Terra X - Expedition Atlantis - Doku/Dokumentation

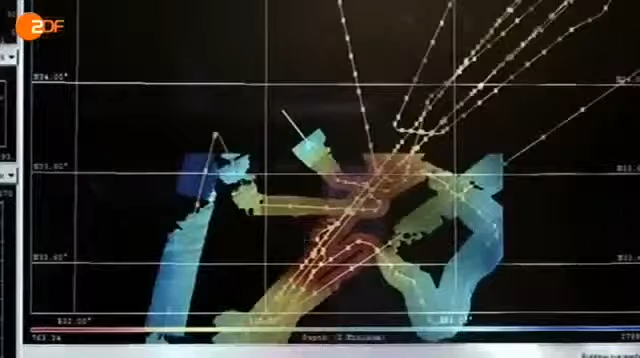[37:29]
Wir sehen hier diesen sehr unruhigen Meeresboden. Dort werden mächtige, kilometermächtige Saltschichten zusammengequetscht und wölben sich auf.
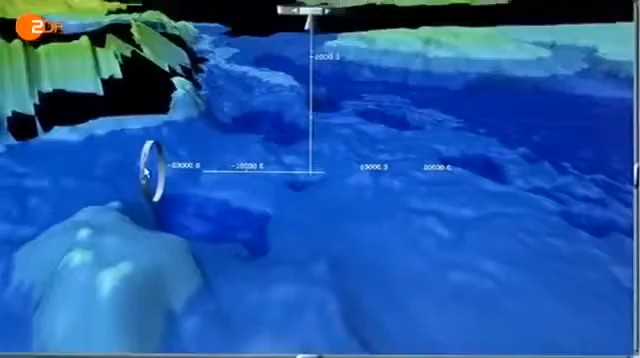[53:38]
Die Vermessung der Region um die Insel Zypern liegt im Zentrum des geophysischen Erkundungsprojektes.
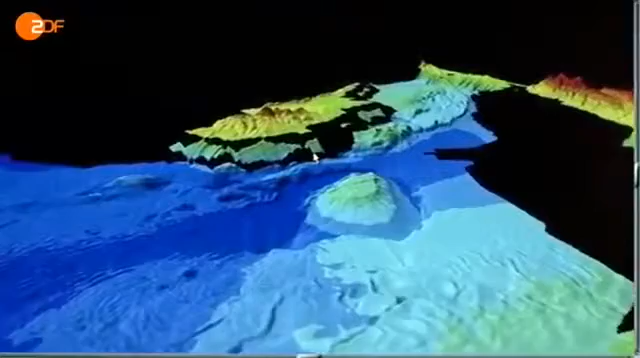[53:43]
Wir haben bildgebende Verfahren, sogenannte seismische Verfahren. Damit machen wir zwei- oder sogar dreidimensionale Abbilder vom Erdinneren.